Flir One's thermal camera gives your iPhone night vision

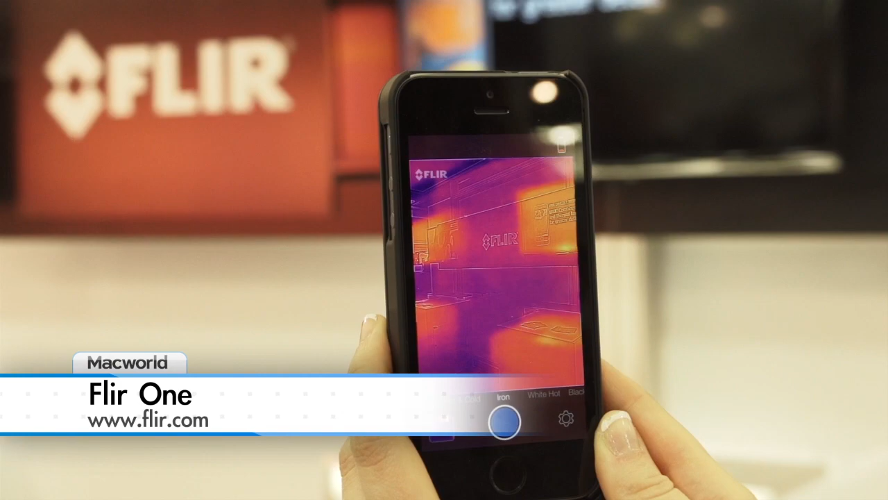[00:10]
It's a thermal imaging camera for the iPhone and it pairs with an app to show you light, heat, and moisture.